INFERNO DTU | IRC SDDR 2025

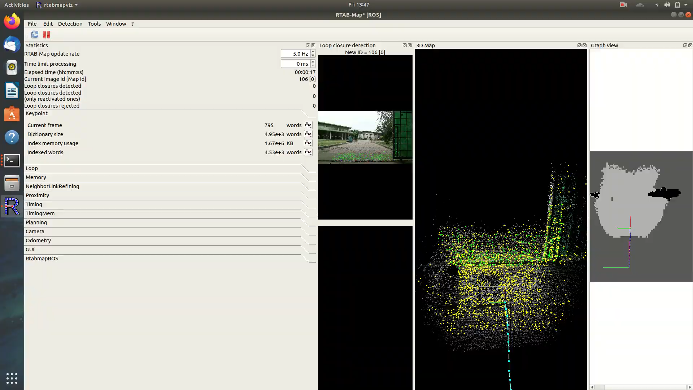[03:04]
AMCL or probabilistic localization technique that integrates LiDAR, Odoventry and IMU data for sub-meter accuracy is used.